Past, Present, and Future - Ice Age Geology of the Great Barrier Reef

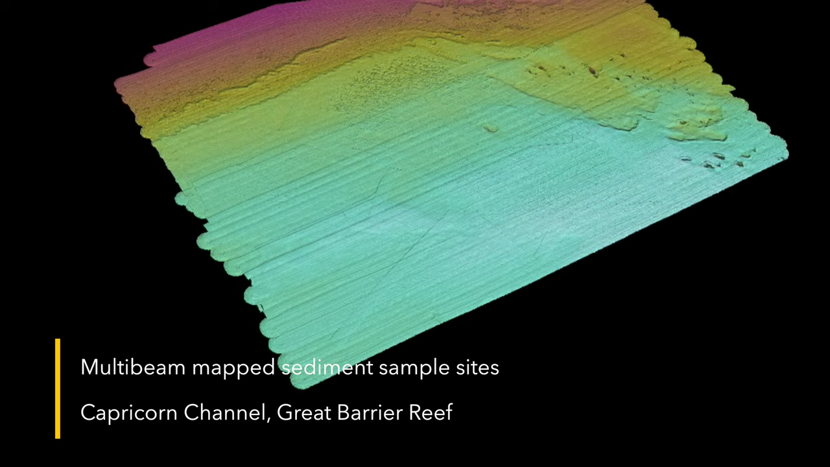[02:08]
Another way that we can look into the geological past is to take sediment samples from the sea floor.
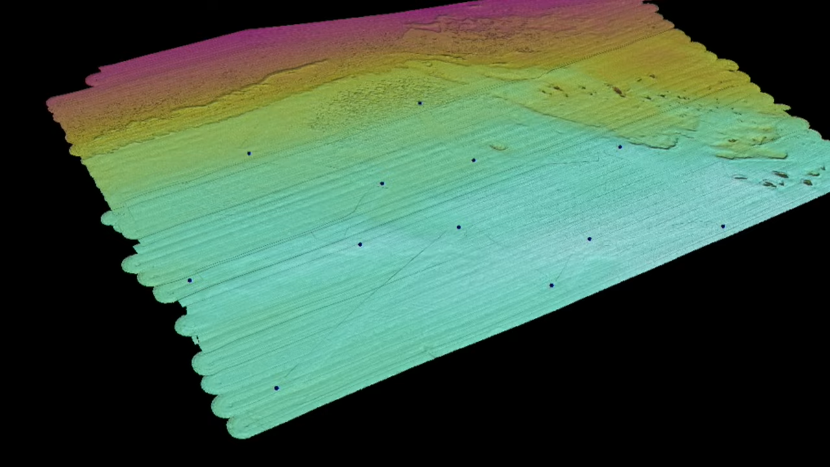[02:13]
Hidden in the mud and sand, we'll likely find sediment grain types, possibly oowards, that may have formed in the Great Barrier Reef in the geological past.